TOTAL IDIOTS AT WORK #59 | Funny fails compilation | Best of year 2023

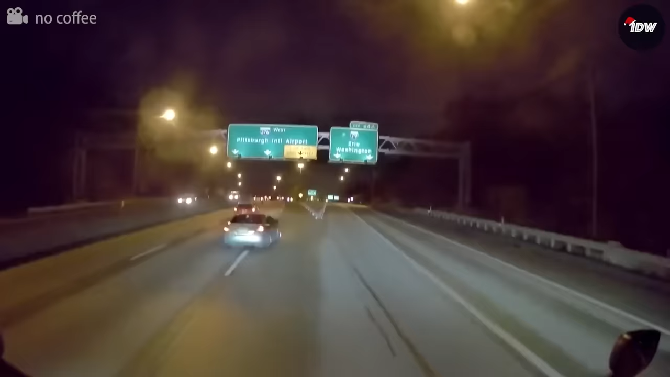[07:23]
That Porsche seems to be in a rush for dinner, isn't it?